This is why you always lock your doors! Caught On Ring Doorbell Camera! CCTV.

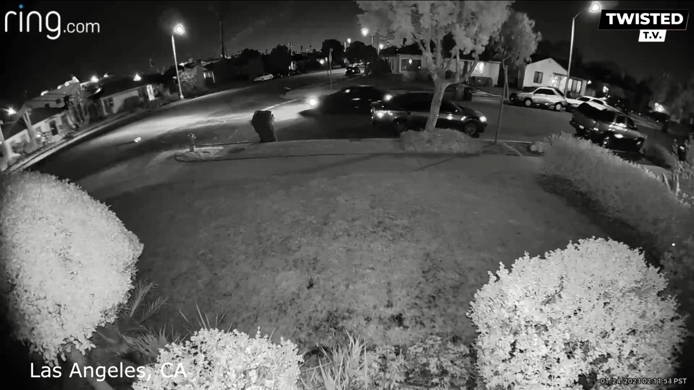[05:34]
BB gun drive-by. Damaged car and car windows. This happened around 2:10 a.m.
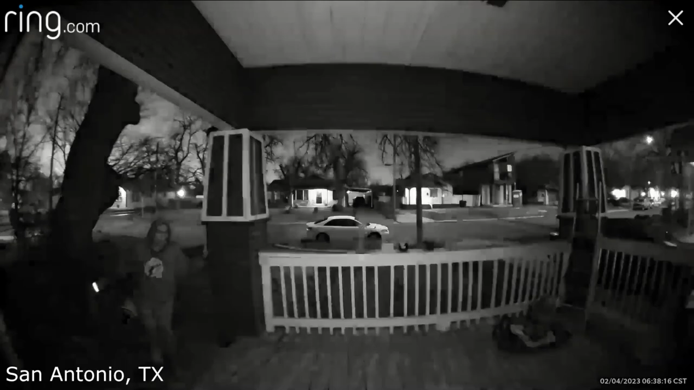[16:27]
San Antonio, Texas. Person looking around porch. This happened around 6:30 a.m.
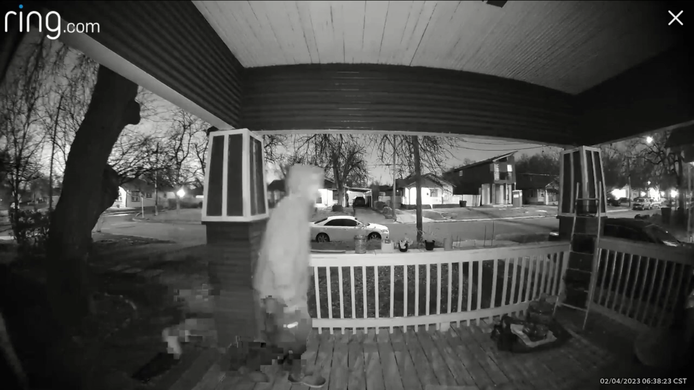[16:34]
in the morning. Someone came onto this porch and looked around with a flashlight before leaving. Looks like they may only have one shoe on. Twisted and disturbing, not to mention completely shameful. I hoped you enjoyed the video.